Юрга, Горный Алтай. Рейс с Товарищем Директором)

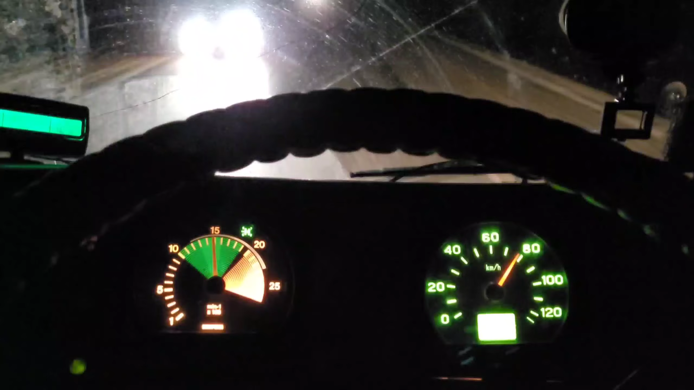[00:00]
Педалируем мы уже в сторону Юрги.
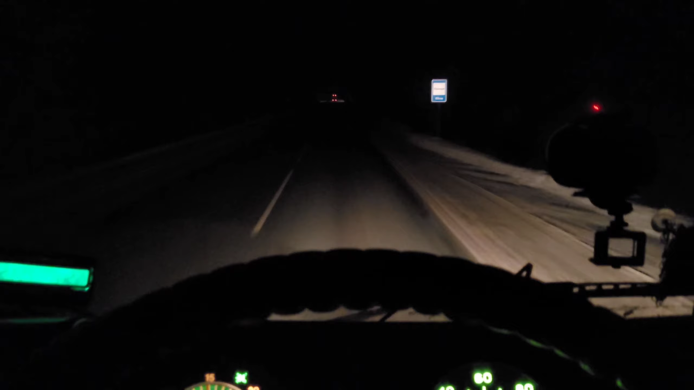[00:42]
на этой надо смотреть, там провода где-то, какой-то провод отвалился. Вообще, вот вчера снег был, да, по метели ехал. Много чего, конечно, каких-то глюков повылазило. Лампочка блокировки, кнопка блокировки моргала, вчера ехал. Хотя блокировка, в принципе, она отключена, ее нету здесь, блокировки моста, к сожалению. Вот потом, что сегодня к дому подъезжал уже, с Журавлева проехал, круиз перестал работать.
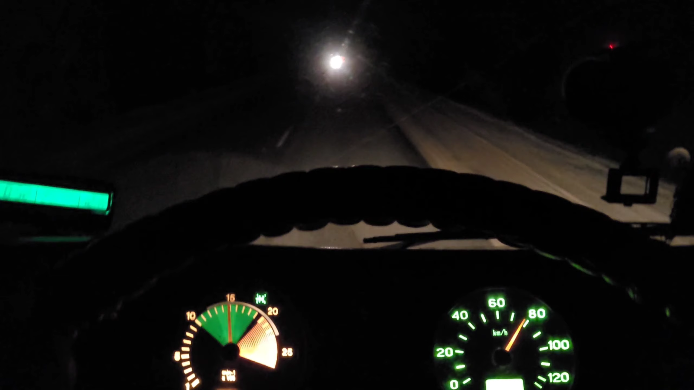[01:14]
Был тоже такой же глюк по лету. Ну, в принципе, сейчас запустился, сейчас все нормально, сейчас еду на круизе. Все нормально работает. И что-то еще какие-то приколы были с приборкой. Ну, а этот, в принципе, как бы тахометр сейчас все нормально, он показывает, все работает, все, все огонь, все круто. Теперь хоть знаю, что у меня 80-1500 оборотов.